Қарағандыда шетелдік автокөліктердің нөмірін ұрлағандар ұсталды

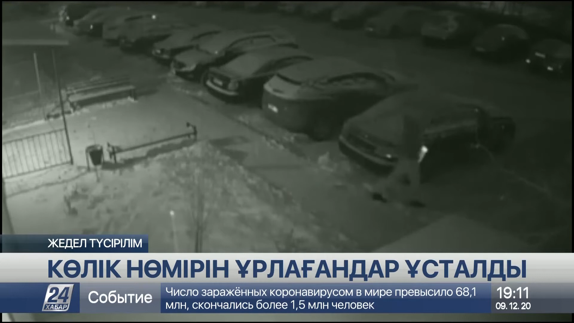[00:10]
18 және жерма жастағы екі жеге турлыққа таңғы сағат 5 тер шамасында шығып жүрген, нөмірді алған соң әлюметтік жейл арқылы көлік құжайындарынан ақша боп салаған.